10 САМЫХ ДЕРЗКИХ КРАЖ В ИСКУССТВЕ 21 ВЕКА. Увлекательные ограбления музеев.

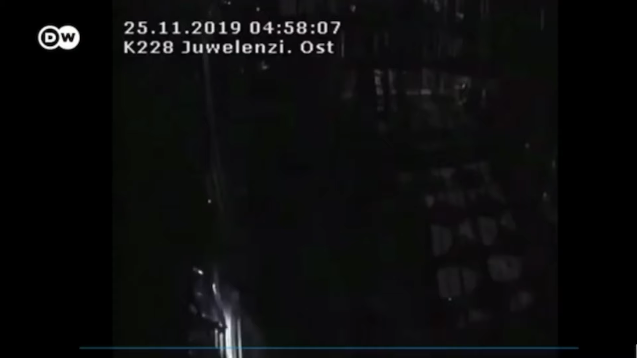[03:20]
Из камер видеонаблюдения было видно, что несколько мужчин небольшого роста пролезли через окно в сокровищницу.